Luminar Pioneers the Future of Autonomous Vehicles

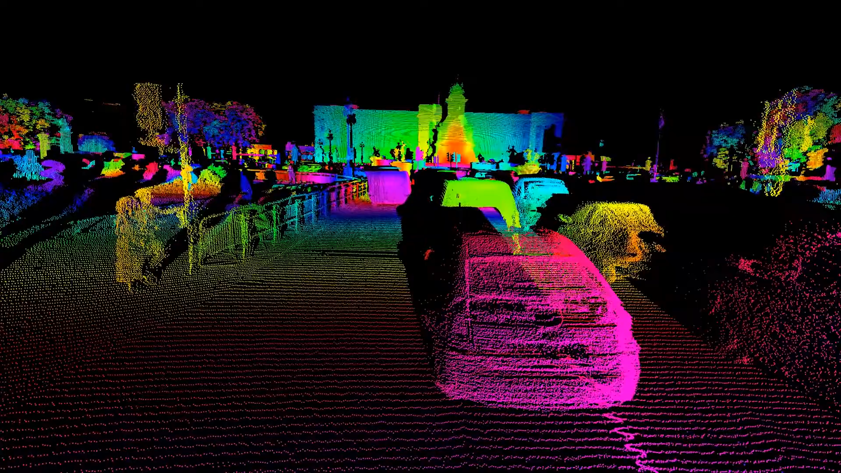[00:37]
What's really cool about that is when you use LiDAR to create images and see images, you get really rich contextual knowledge about the environment.
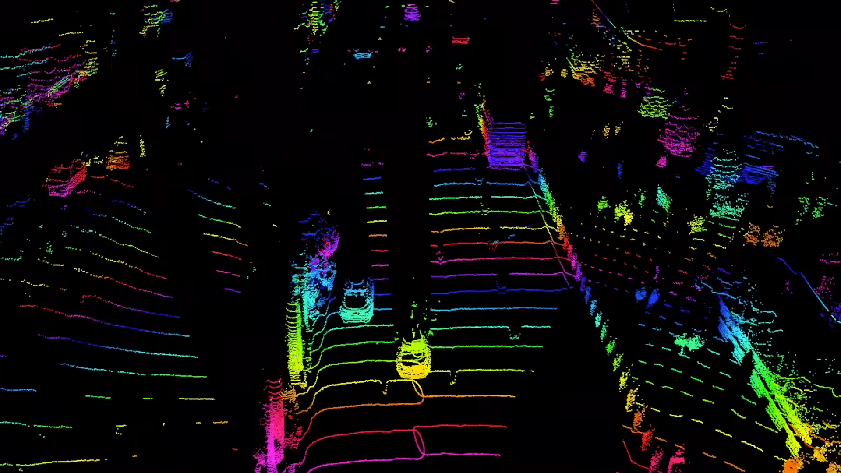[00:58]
And so what really makes Luminar unique is not only can we see things and understand what they are, but we also can do that at great distances,
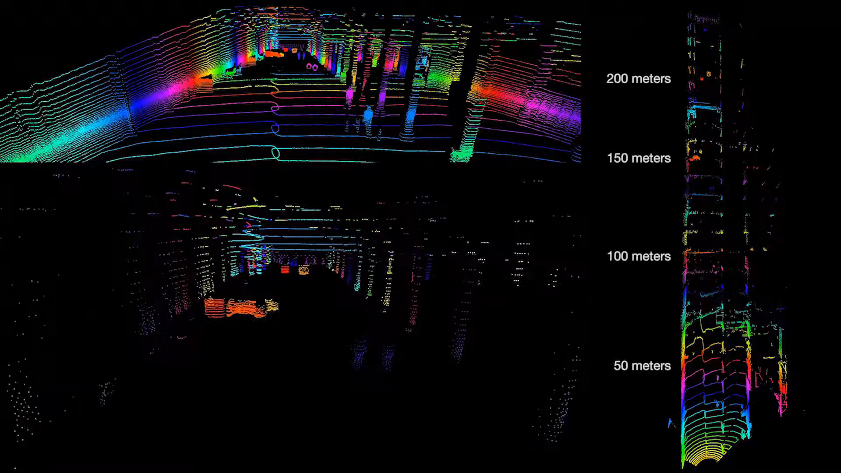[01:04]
which allows us to create a very safe environment for autonomous driving.